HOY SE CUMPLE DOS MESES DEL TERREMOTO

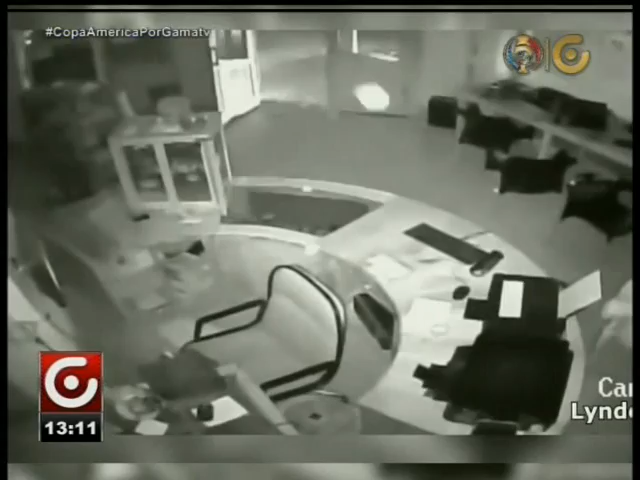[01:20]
Es un cyber de la localidad, donde las personas salen desesperadamente tratando de salvar su vida.